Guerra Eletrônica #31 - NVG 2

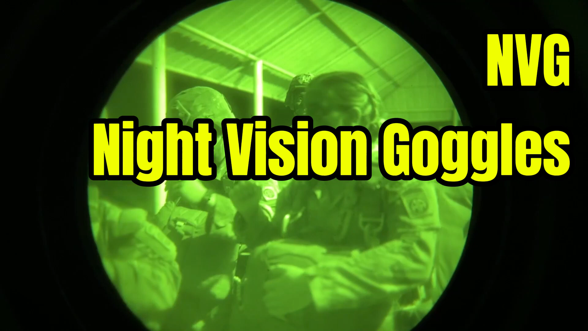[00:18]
Os óculos de visão noturna ou NVG são essenciais em operações militares em noites escuras, como nos saltos realizados pelos paraquedistas do Exército
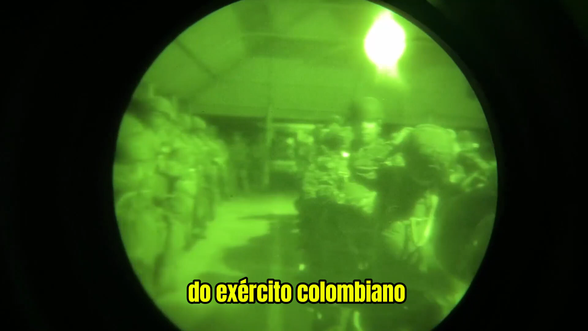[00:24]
Colombiano e do Exército dos Estados Unidos durante o exercício IDA 3, em julho de 2024.
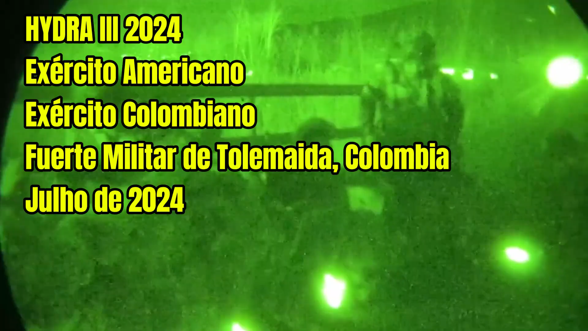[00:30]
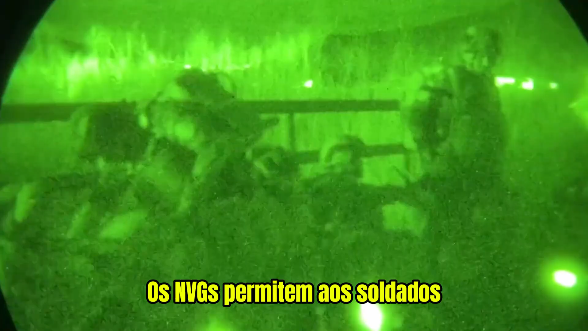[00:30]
Os NVGs permitem aos soldados verem em condições de baixa luminosidade, garantindo precisão e segurança nas operações.
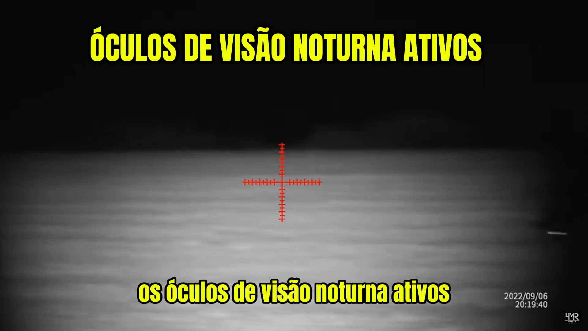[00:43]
Os óculos de visão noturna ativos, que emitem uma luz própria, geralmente no espectro infravermelho.
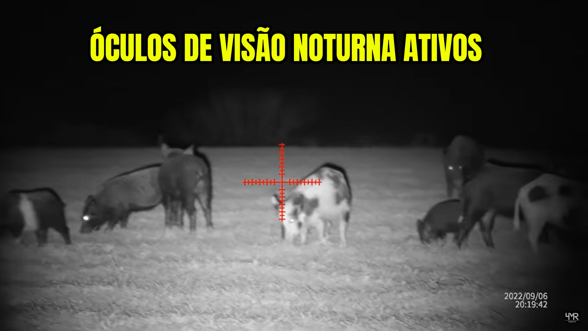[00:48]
E esta luz emitida, ela ilumina todo o ambiente.
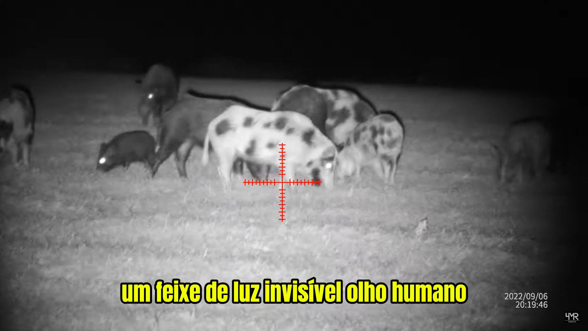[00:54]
Esses dispositivos projetam um feixe de luz invisível ao olho humano, que é refletido pelos objetos do campo de visão, criando uma imagem clara para o usuário.
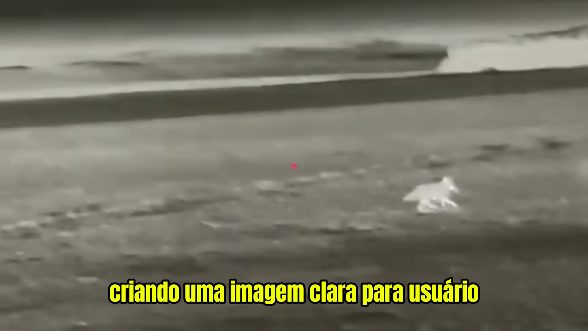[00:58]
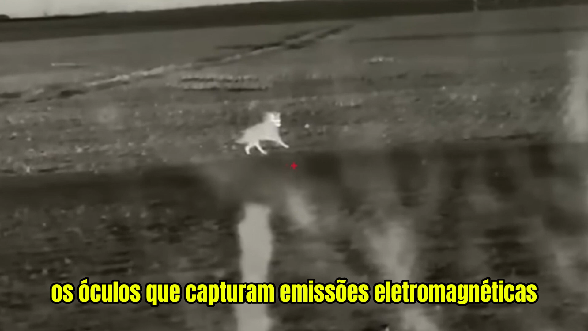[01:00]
Os óculos que capturam emissões eletromagnéticas infravermelho, também conhecido como os óculos termais,
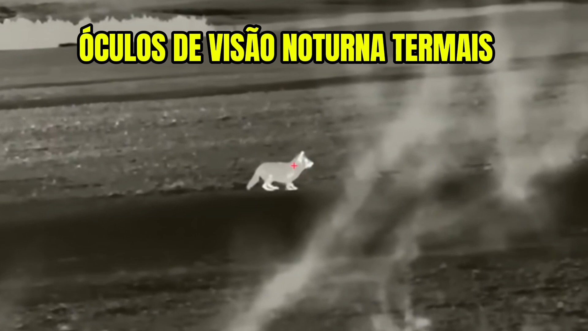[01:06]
que detectam o calor emitido pelos corpos e objetos, independente da presença ou não de luz visível.
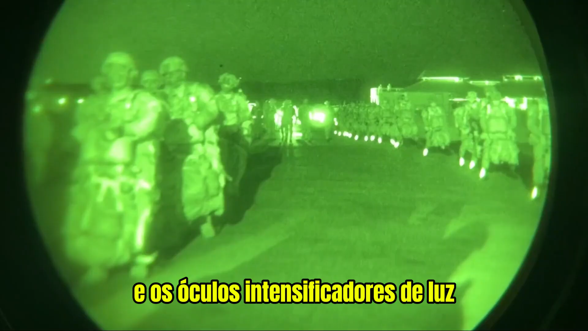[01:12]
E os óculos intensificadores de luz, que amplificam a luz existente no ambiente, como a luz do luar, das estrelas e luzes artificiais.
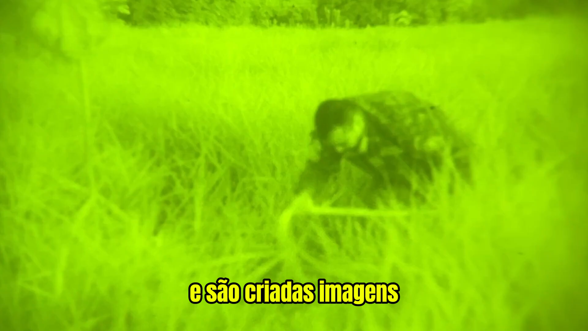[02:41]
e são criadas imagens, permitindo que eles vejam no escuro.